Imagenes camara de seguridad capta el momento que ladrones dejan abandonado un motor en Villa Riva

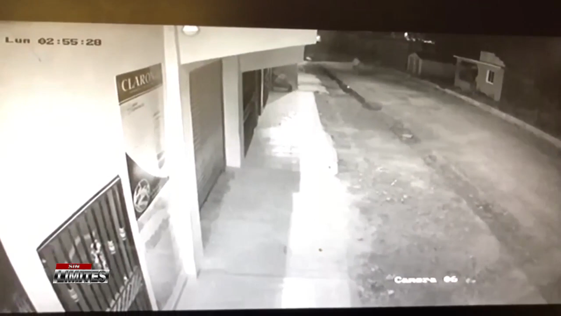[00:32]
es que él tenía la llave, el motor no tenía la llave, por eso fue que no se lo llevaron pero que son dos brutos porque el que va a remolcar viene adelante cambiando el motor